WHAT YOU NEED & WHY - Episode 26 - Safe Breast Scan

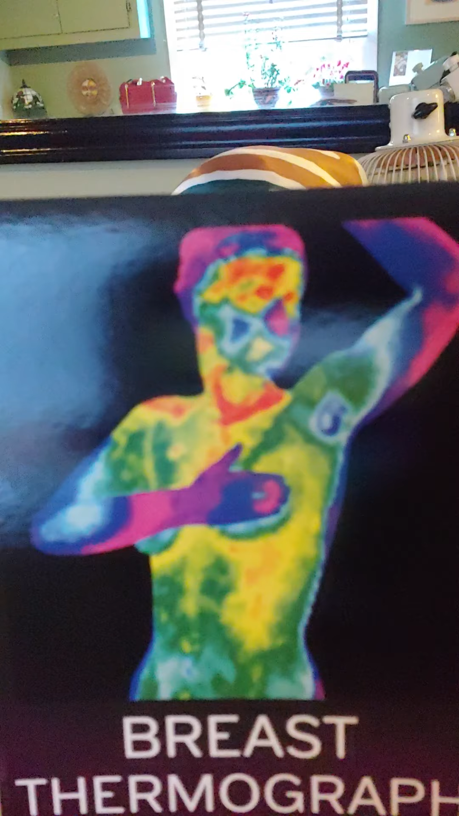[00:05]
And today I want to talk to you about breast thermography. That is T-H-E-R-M-O, mography, breast thermography. What, you may ask, is a breast thermography?
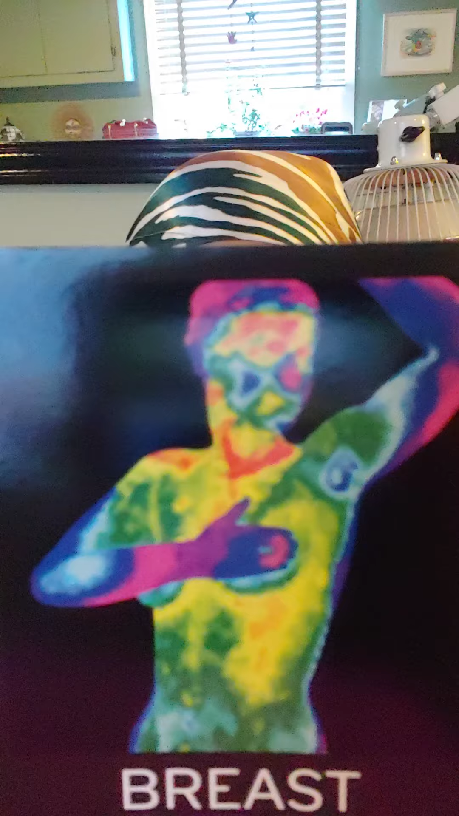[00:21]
Well, it is a thermal image. Just take a look at this photograph.